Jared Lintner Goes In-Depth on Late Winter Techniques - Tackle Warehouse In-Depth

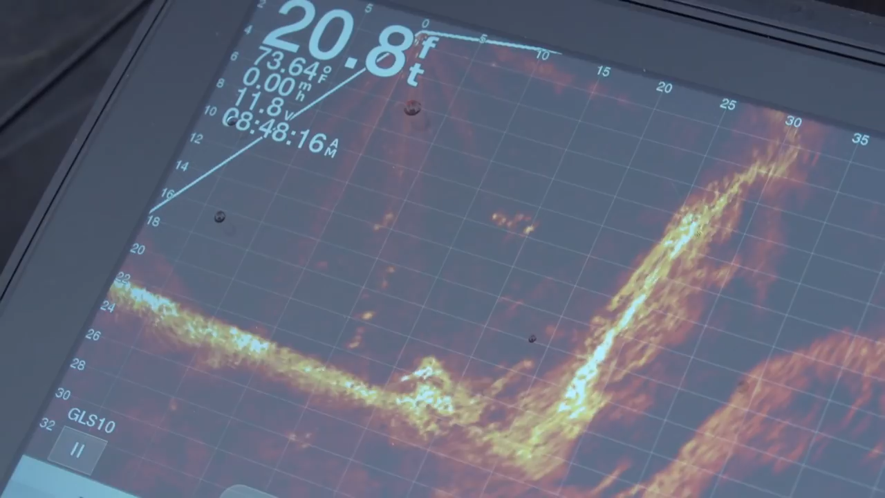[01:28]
On screen: depth 20.8 ft, water 73.64°F
real tight to the bottom you don't want to be plowing through there you want to really utilize your electronics and pay attention to those to those screens I'm looking for
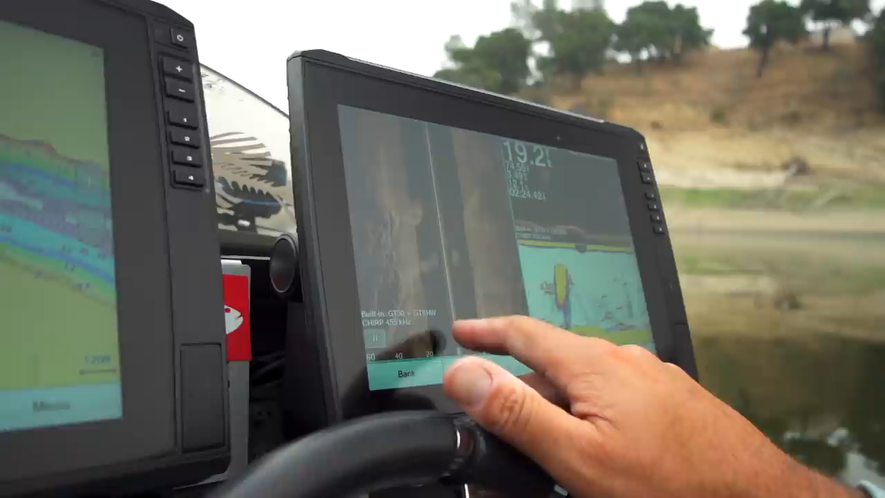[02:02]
you can follow that down usual electronics like I said and just scan and what I'll do is
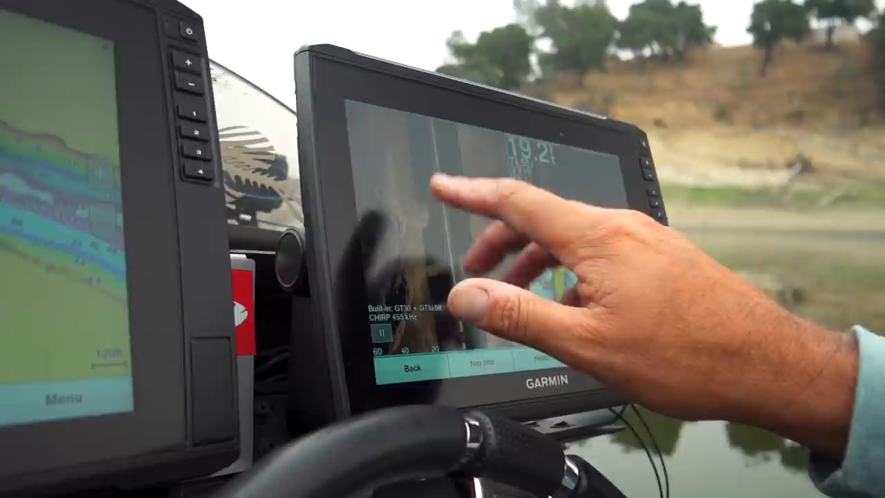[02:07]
I'll start from like maybe 25 work all the way out I mean I catch them in the winter